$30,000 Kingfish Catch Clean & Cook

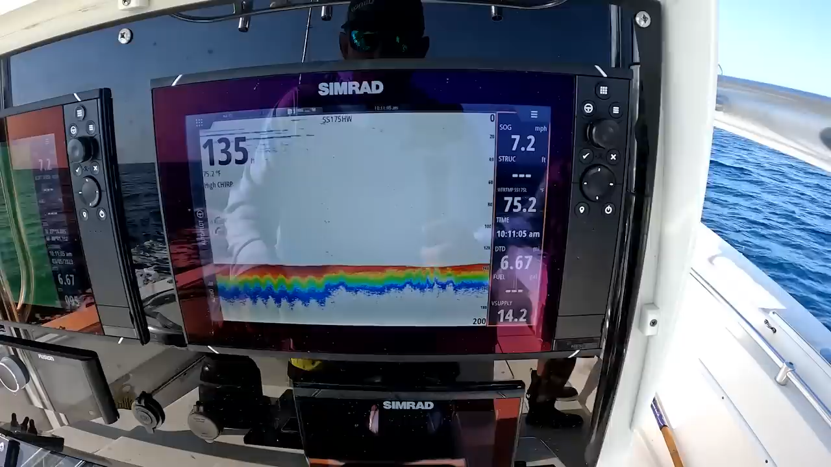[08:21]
On screen: speed 7.2 mph
they're all back yeah i mean here they come but that's not even as thick as it was
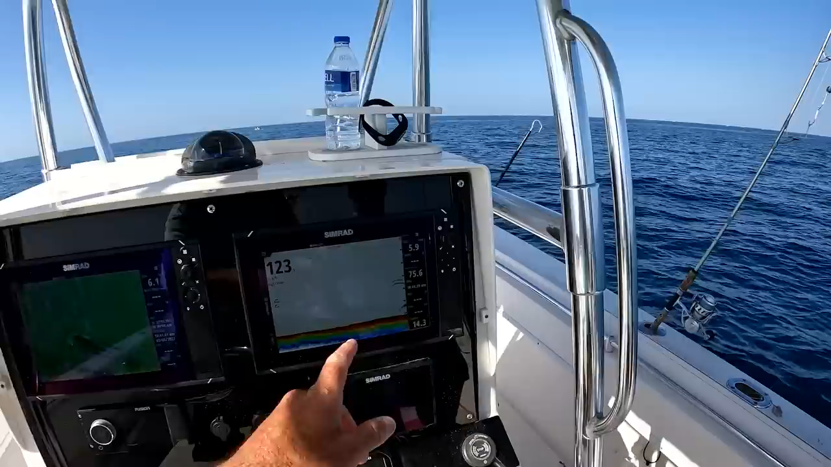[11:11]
stop us from seeing cobia i don't know maybe they'll shoot them yeah i mean there's the sharks right there go ahead go ahead and tie him on that take that bonita off and tie that barracuda on look at the fish